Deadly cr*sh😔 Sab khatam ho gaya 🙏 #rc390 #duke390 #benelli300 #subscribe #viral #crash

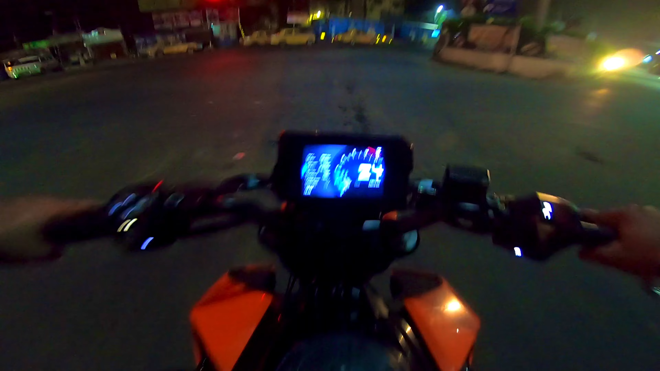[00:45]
गोप्रो थोड़ा सा हैंग कर रहा था इसलिए कैप्चर नहीं कर पाए। तो चलो गाइस भाई लोग खड़ा है, एक बार साउंड फील कर लो गाइस। गाइस ये 390 है, ये बेनेली नहीं है गाइस। बहुत रो पावर है इसमें, मेरे को बहुत डर लगता है रिजू भाई का बाइक चलाने में मेरे को।
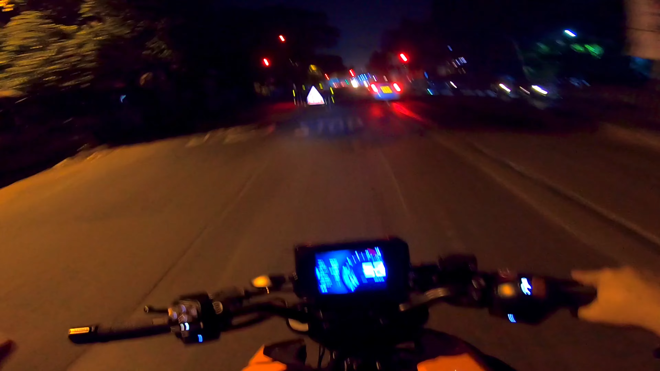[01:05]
लेकिन रिजू भाई बहुत काम करवाया बाइक पे, तो इसलिए बहुत अच्छा फील आ रहा है गाइस बाइक को चलाने में। थोड़ा सा एक्सेलरेशन देने से ही ऐसा भागता है गाइस। DS4 का पावर कुछ अलग ही।
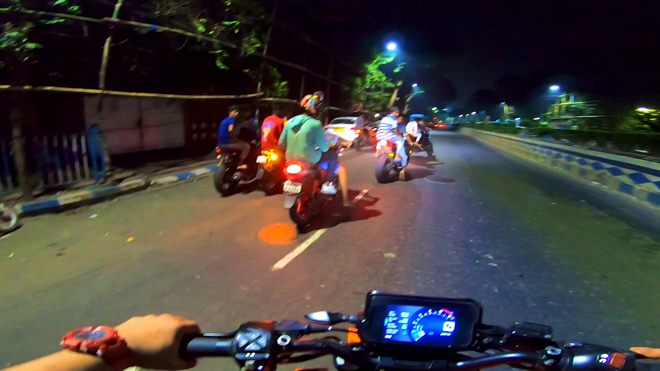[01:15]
सो गाइस क्राउड चेक कर लो एक बार, ओ कैला हमें।
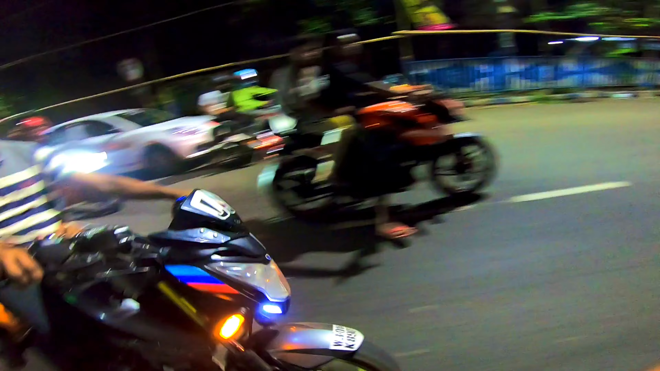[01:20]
सब लोग तो देखेगा ही पीछे मुड़ मुड़ के, क्योंकि गैंग ही ऐसा है गाइस। सो गाइस आज फुल टू दवाई होगा।
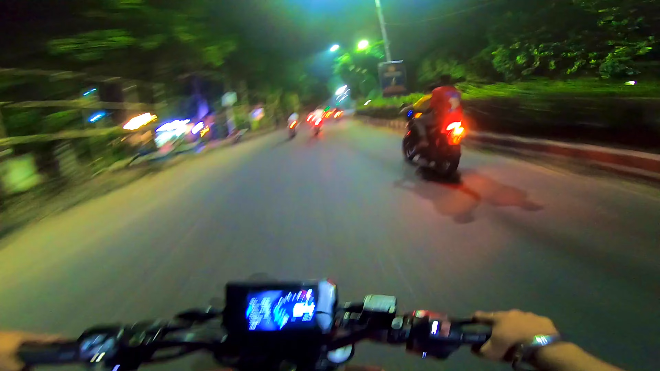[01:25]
बहुत सारे बंदे ने आज हेलमेट पहन के निकला है, लेकिन कुछ कुछ भाई का हेलमेट नहीं है। सो गाइस फुल टू दवाई मज रहा है। रोड चेक कर लो, पूरा हम लोगों का ग्रुप से ही भरा हुआ है।
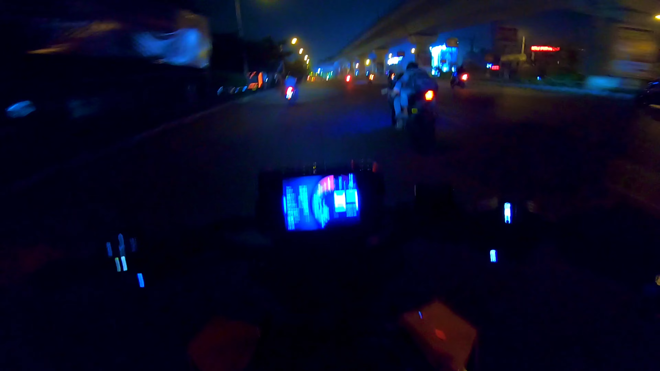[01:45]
अरे भाई ये क्या कर रहा है, छबरी गिरी कर रहा है गाइस। गाइस एक सीन हो गया मेरे साथ, क्योंकि मेरा हेलमेट का ग्लास खुला हुआ था, एक 390 खींच के गया, उसका एक पत्थर आ गया मेरा नाक पे लगा बहुत जोर से गाइस।
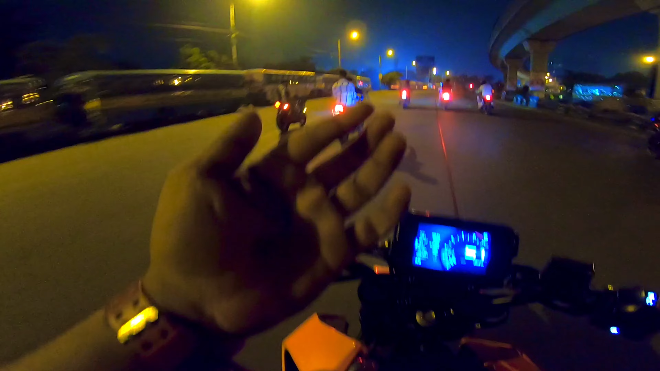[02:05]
मेरे को लगता है खून निकल रहा है। वही डी उठा गार
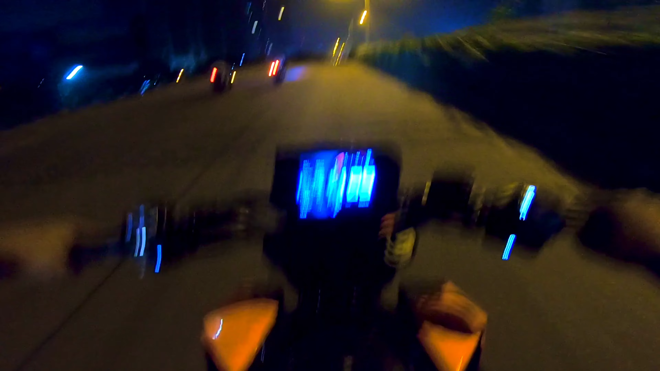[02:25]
रेस कर रहा है, देख लो गाइस। अरे भाई भाई
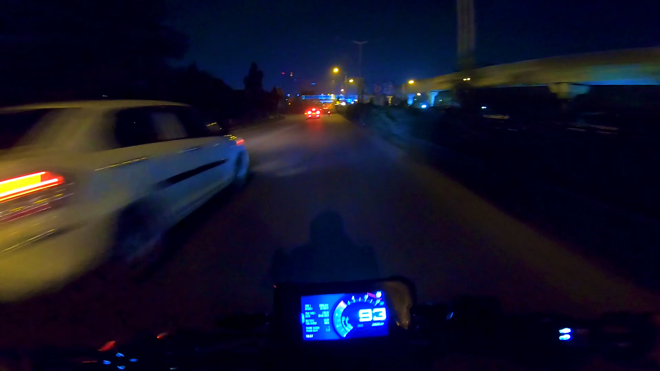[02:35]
सब लोग बहुत बुरी तरीके से खींच रहा है गाइस। रिचू भाई का हेलमेट उड़ जा रहा था।
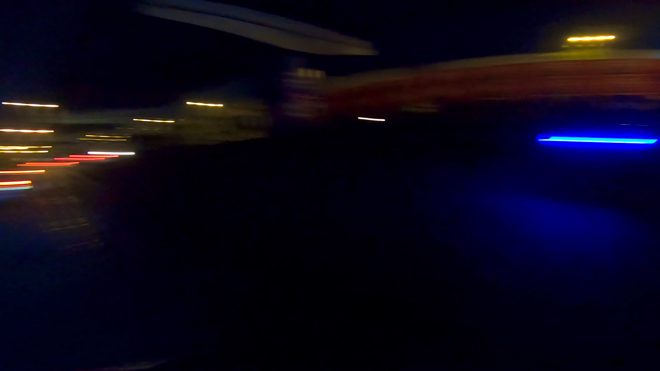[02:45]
अरे भाई भाई क्या खींच रहा है, देख लो गाइस।
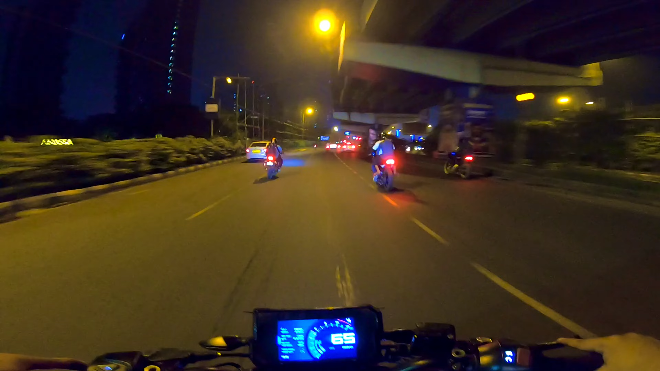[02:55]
ओए सब आस्ते चला भी, देखे चला भी। ग्रुप चेक कर लो एक बार, कितना बड़ा ग्रुप लग रहा है अभी।